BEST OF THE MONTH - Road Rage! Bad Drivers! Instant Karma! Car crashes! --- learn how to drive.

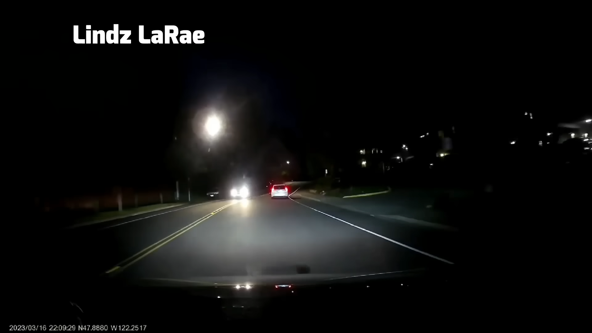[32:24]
Oh my god! What are they doing, dude? Just stop, see, make sure they're okay, dude.